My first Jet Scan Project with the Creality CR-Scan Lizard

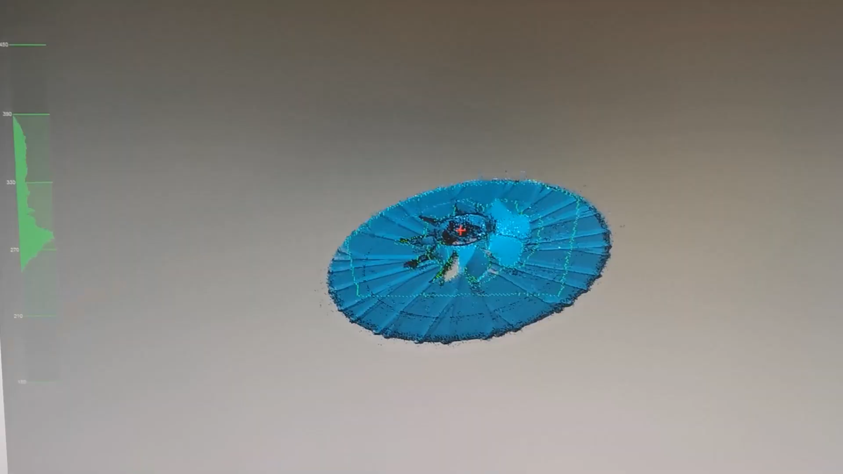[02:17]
And now it will rotate 360 degree and it stops automatically.
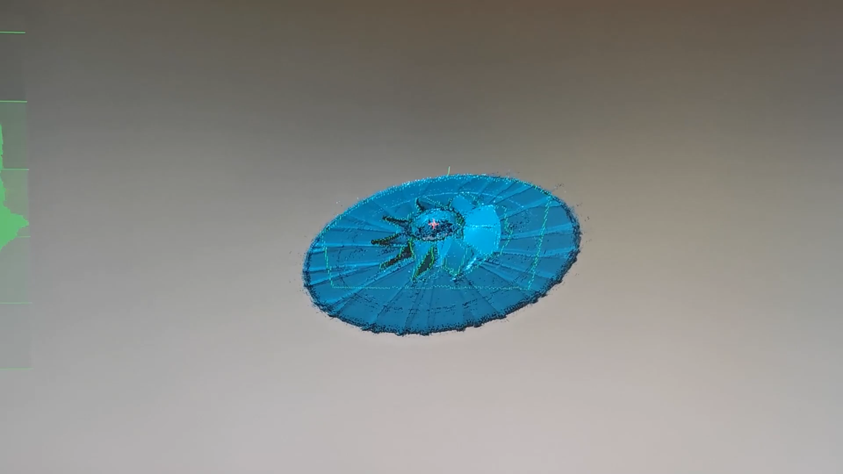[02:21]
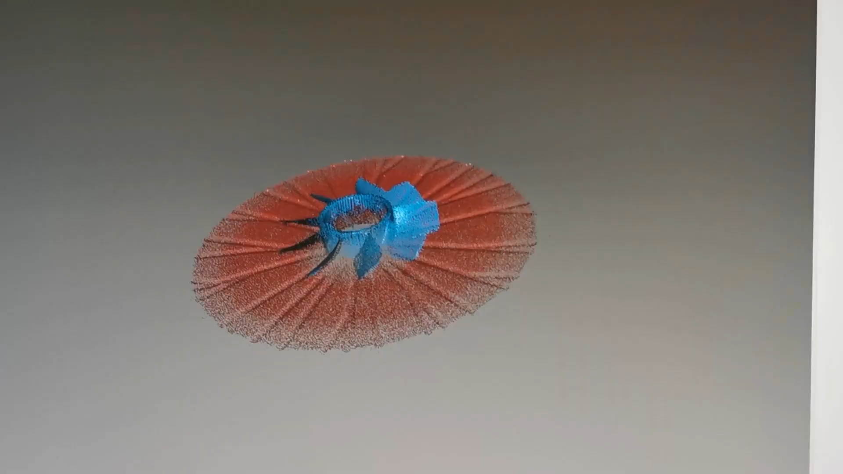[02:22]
And there it is. Our first scan. And do the next scan.
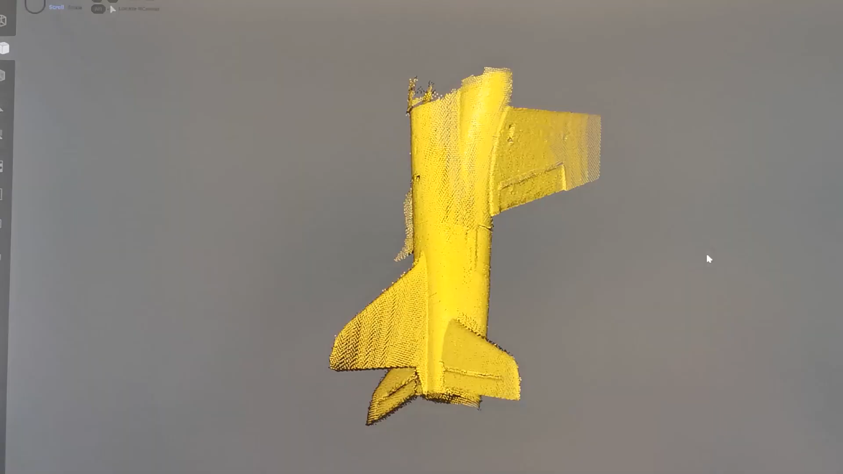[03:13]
The jet was too big for the table scan mode. So I did a hand scan. And on this you hold the scanner in your hand. And go around the jet.
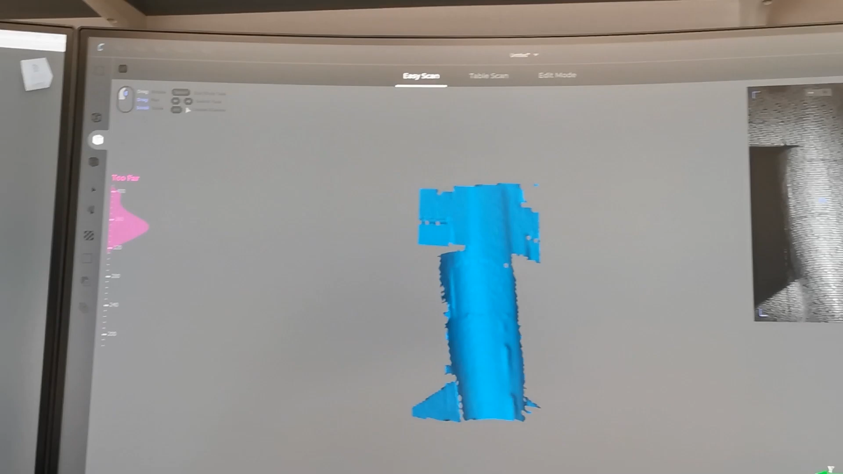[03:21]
Meanwhile I was also downloading the latest version of the scan program from the Creality website.
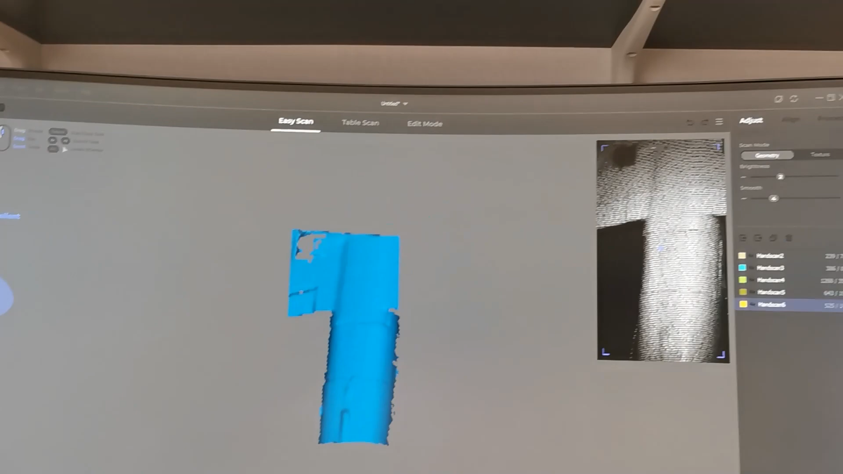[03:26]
That's why it looks a bit different to the first scans.
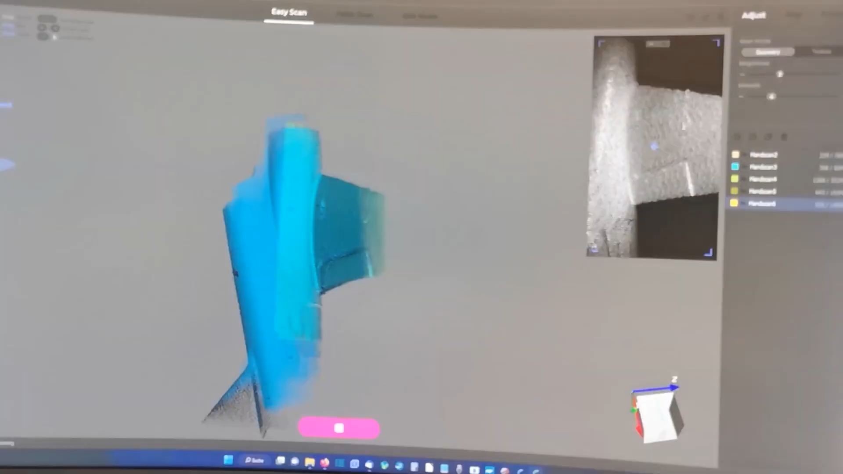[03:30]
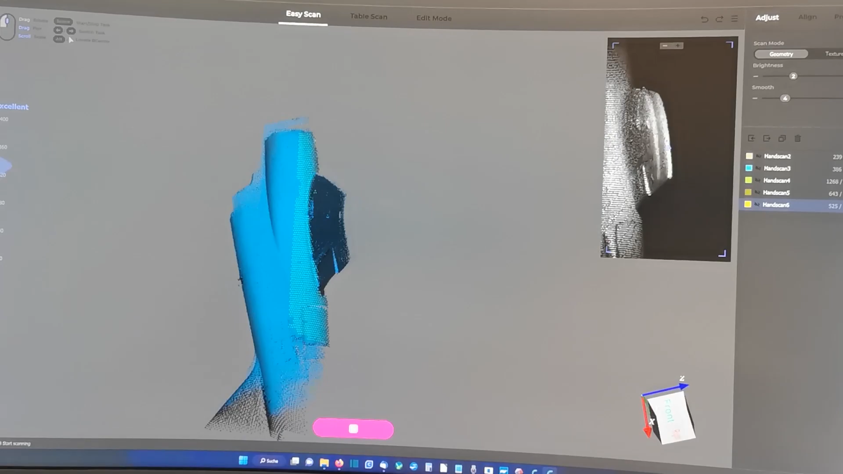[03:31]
And the new scan started. To simplify the scan process I was putting
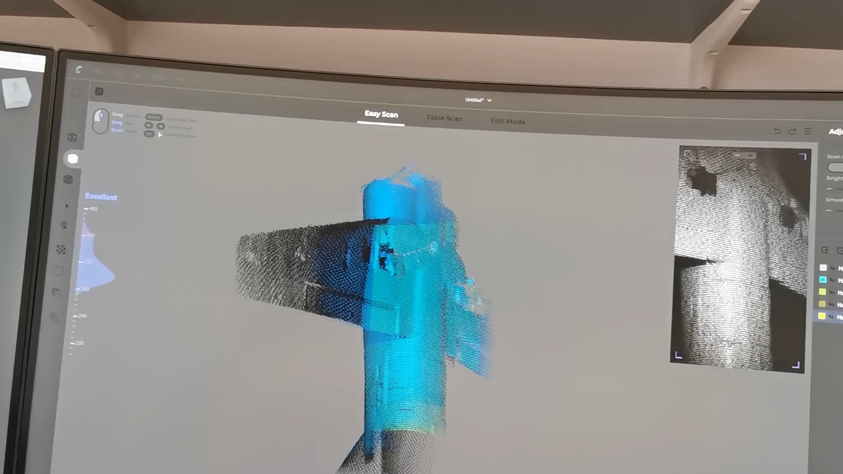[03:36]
it on the rotating table using a vise and also a transparent rod.
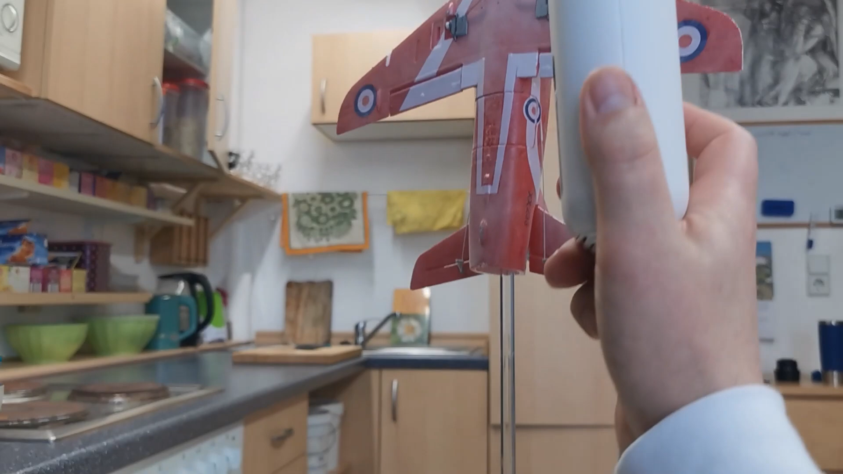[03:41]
Some attempts were necessary to keep the correct distance.
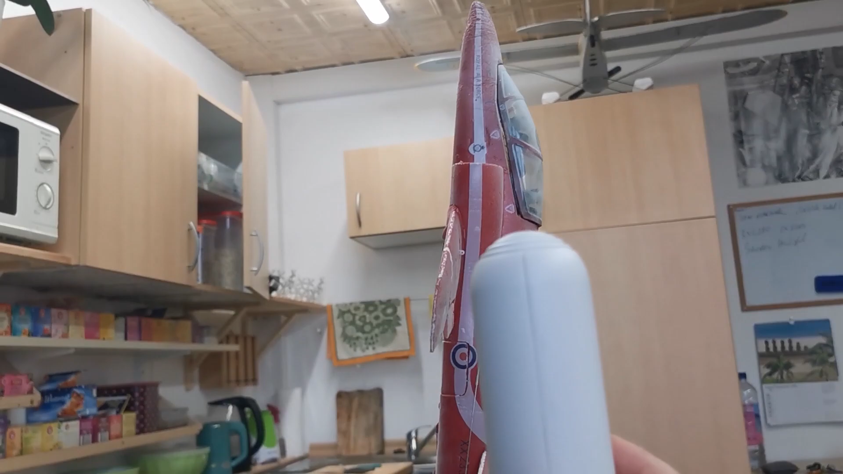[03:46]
And follow the rotating jack.
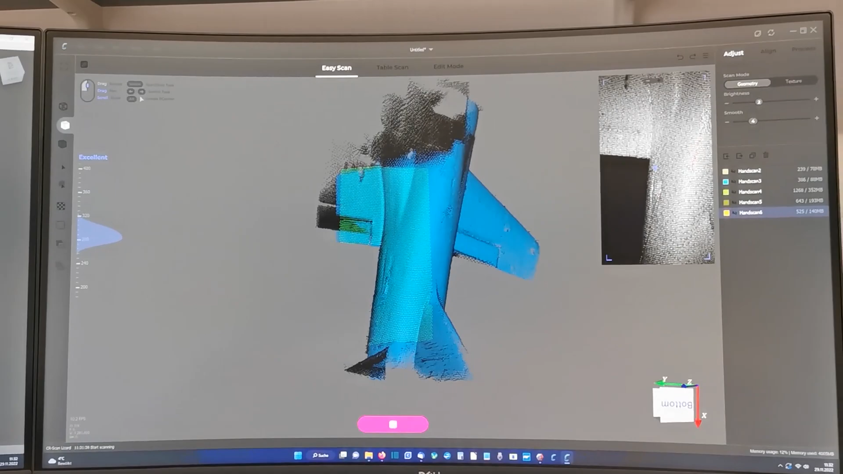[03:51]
Especially the changing from fuselage to wing was not easy. But at the end it works super nice.
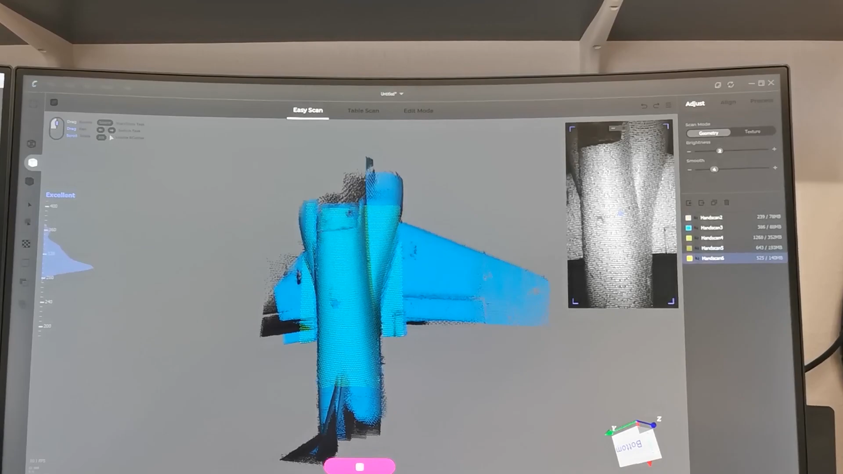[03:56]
For a complex scan object like this little jet,
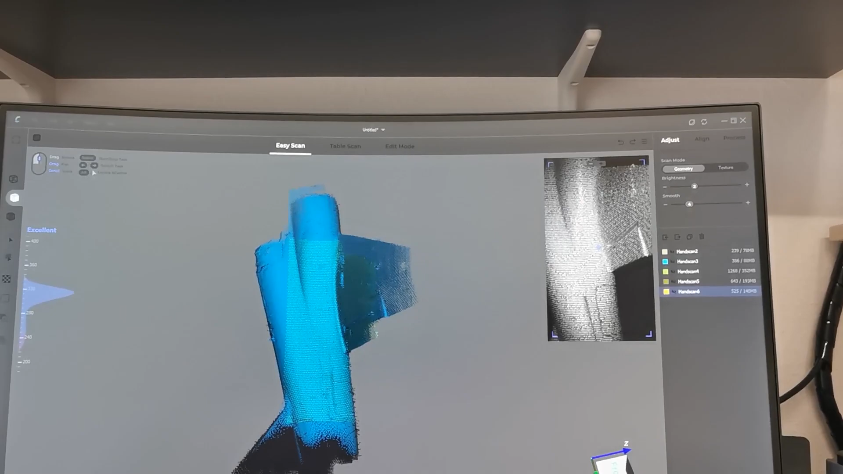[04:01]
it makes sense to divide the whole part in a front section, a mid section and a tail section.
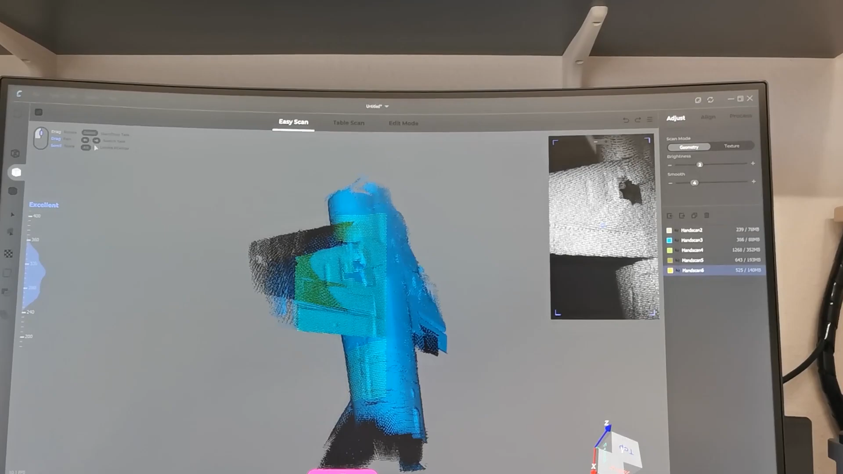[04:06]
And afterwards they can be aligned by using the program tools.
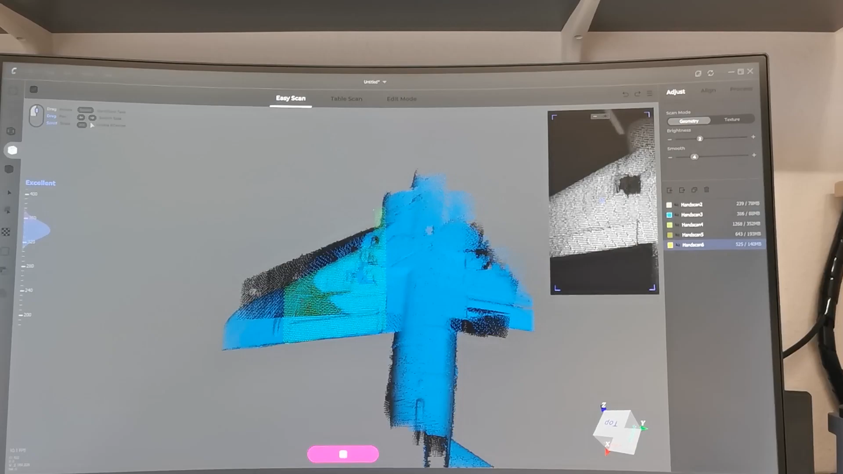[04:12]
Even if this scan doesn't look perfect, after the processing it becomes a super result.
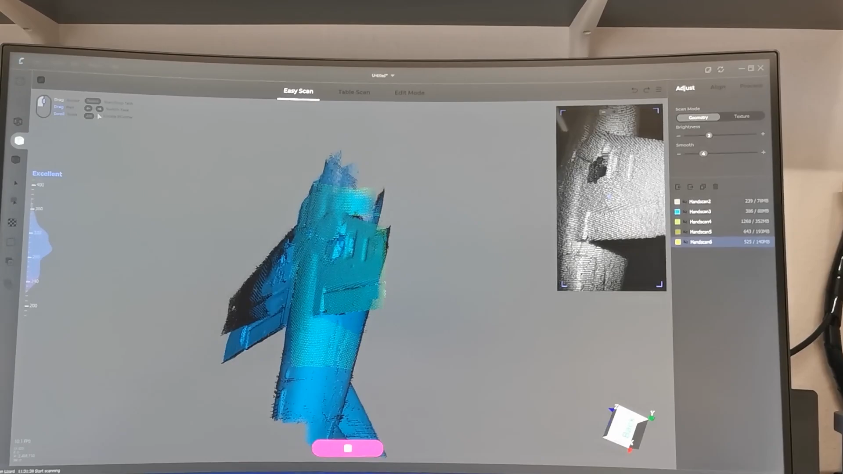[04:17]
The only thing is not moving the scanner too fast.
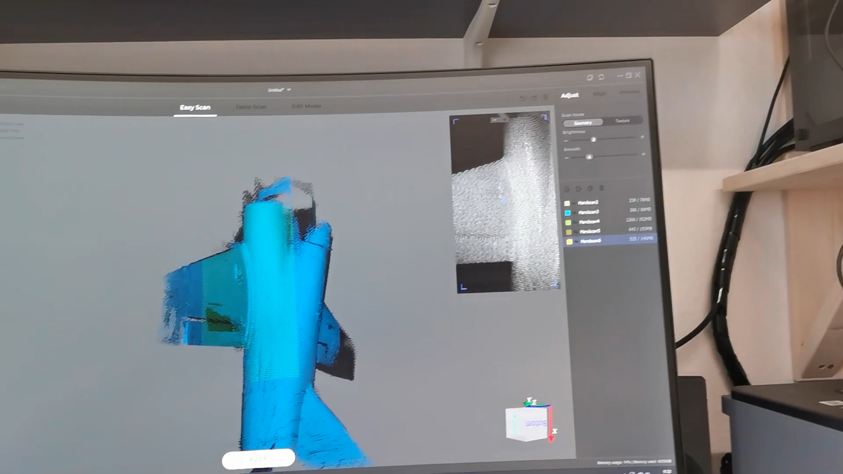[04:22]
Otherwise there could be a default message and you have to start again. But there is no stress.
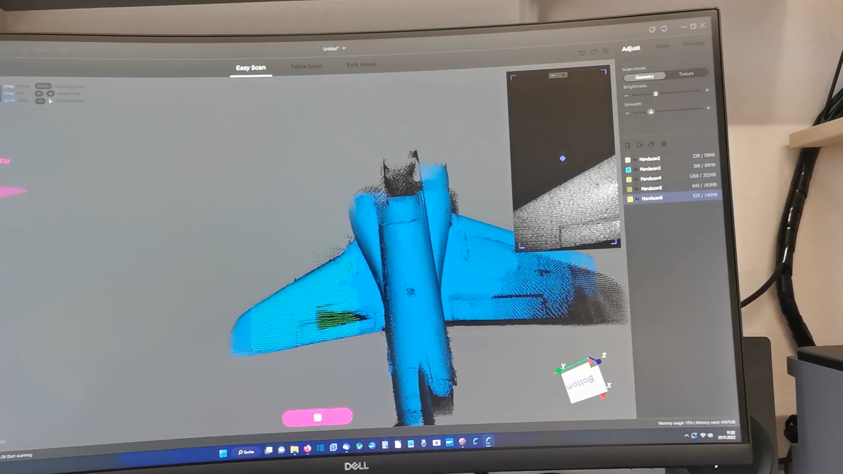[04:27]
You can take your time and do as many scans as you want. You can see them on the right side.
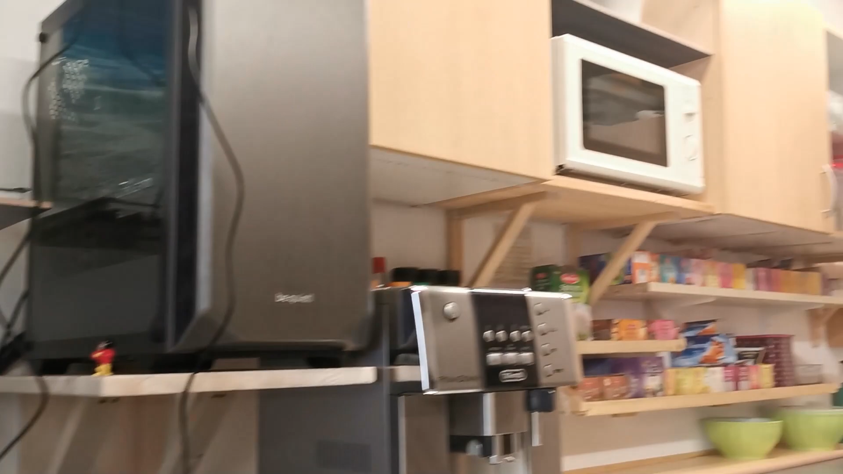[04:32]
And afterwards you can check them if they are usable.
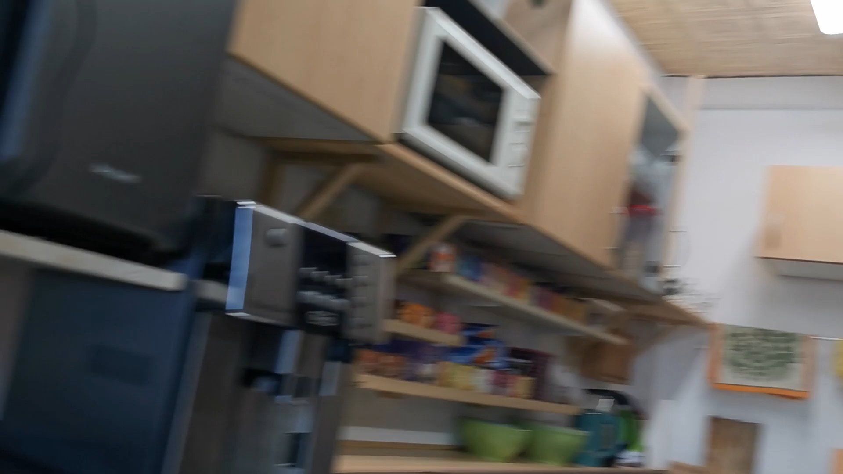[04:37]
And if not, delete them and do a second one.
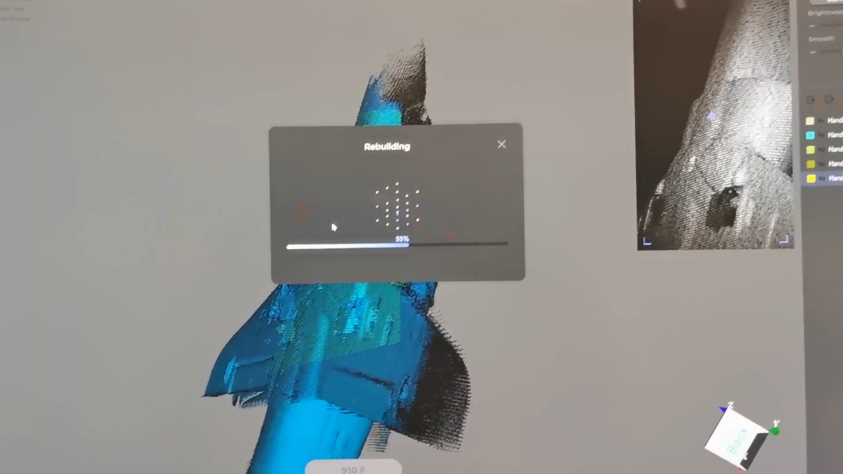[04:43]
Now the program is rebuilding everything. Because at the moment it looks a bit strange.